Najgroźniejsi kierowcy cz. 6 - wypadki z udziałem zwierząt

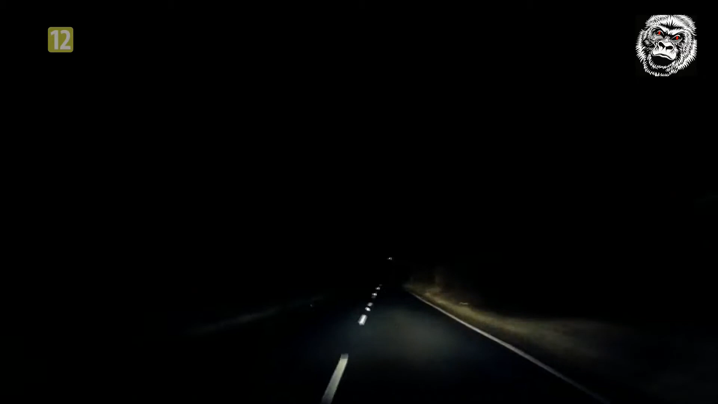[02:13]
Nic dziwnego, że ten jeleń lekceważy bezpieczeństwo. Nigdy nie wiadomo, gdzie wyskoczy ponownie. Brawurowa akcja ucieczki ze szponów przemysłu mlecznego przebiegała zgodnie z planem, gdy nagle Daisy wpadła pod obiektyw kamery. Nie wiarygodne. Jak pech to pech.